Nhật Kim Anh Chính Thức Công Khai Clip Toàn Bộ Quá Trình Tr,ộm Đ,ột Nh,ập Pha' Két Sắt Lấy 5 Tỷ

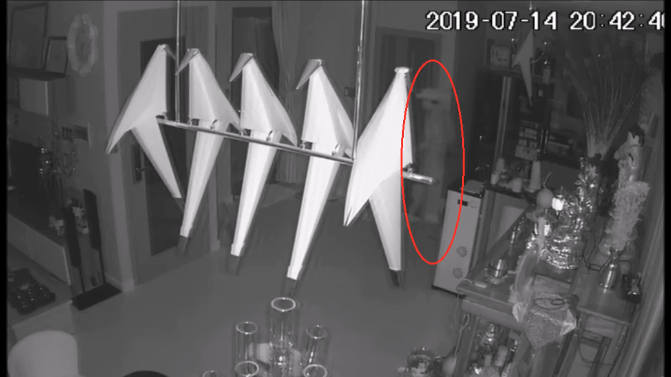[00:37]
an ninh ghi lại cho thấy Tên trộm khá rành với ngôi nhà của Nhật Kim Anh khi không tốn nhiều
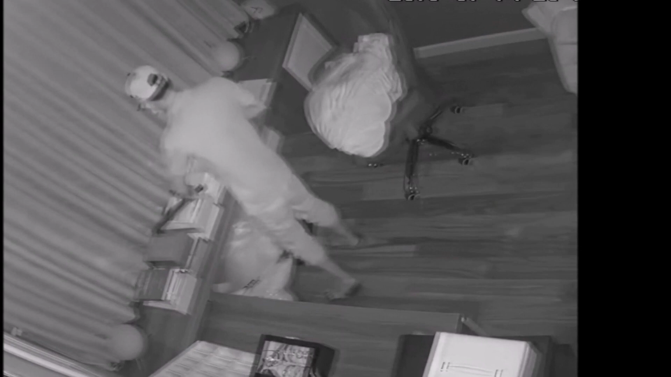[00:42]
thời gian để vào đúng phòng chứa két sắt Sáng ngày 17 tháng 7,
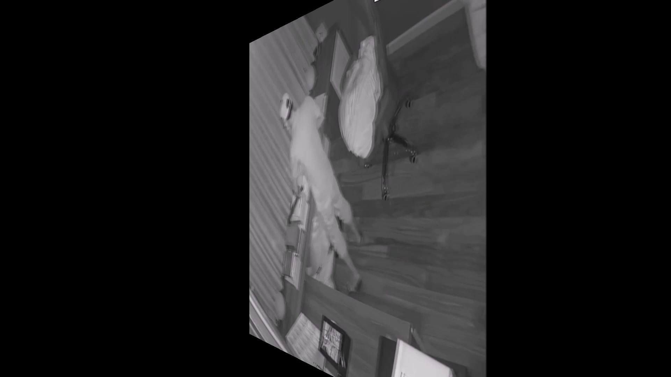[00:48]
đoạn clip gần 20 phút ghi lại cảnh tên trộm đội nón đeo khẩu trang đột nhập vào nhà Nhật Kim Anh đã được chính nữ ca sĩ chia sẻ trên Facebook cá nhân Theo ghi nhận từ camera,
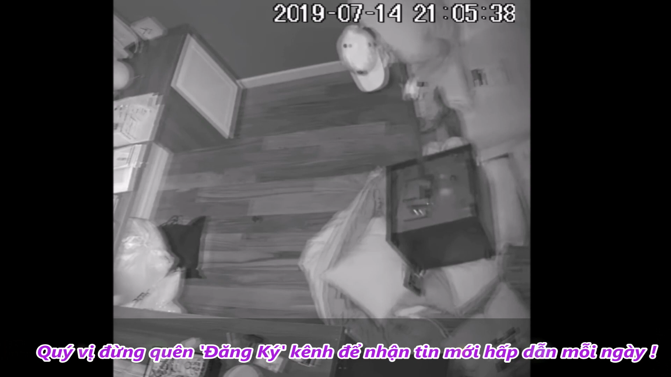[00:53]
tên trộm đột nhập vào biệt thự triệu đô của Nhật Kim Anh khoảng
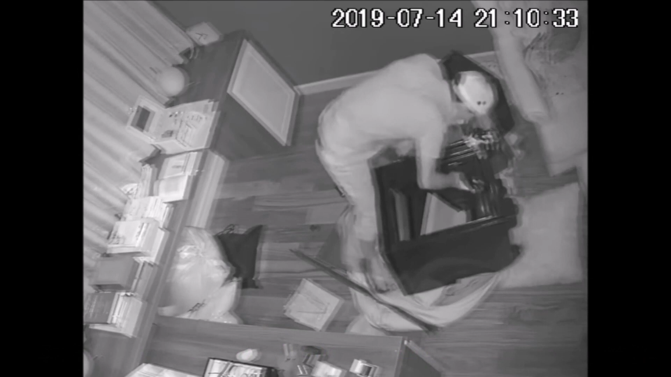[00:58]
20 giờ 41 phút ngày 14 tháng 7 Sau khi lục lọi,
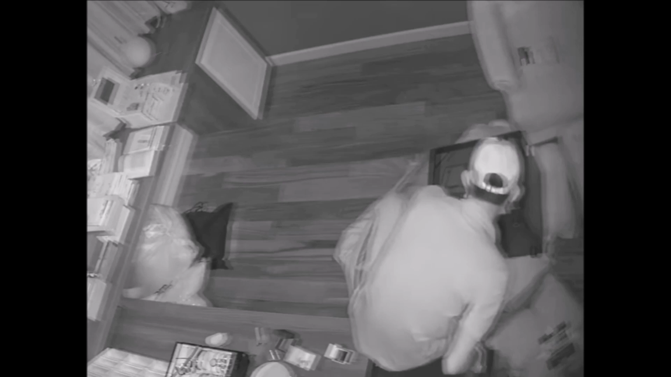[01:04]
kẻ này lấy xà beng cậy phá 2 chiếc két sắt và lấy đi tài sản lớn rồi rời đi vào lúc 21 giờ 12 phút cùng
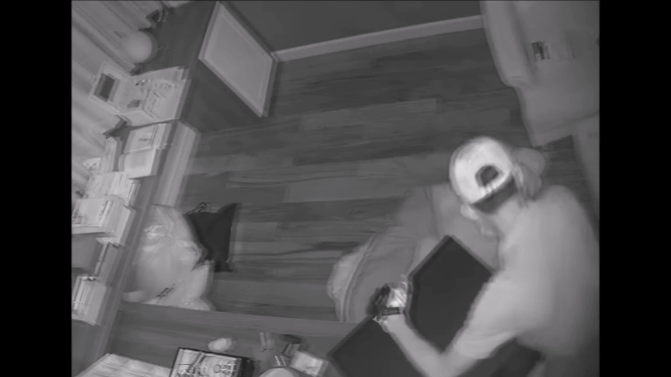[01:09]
ngày Được biết hiện công an đã xác định đứng nghi can và đang khẩn trương trùy bắt Trước đó Nhật Kim Anh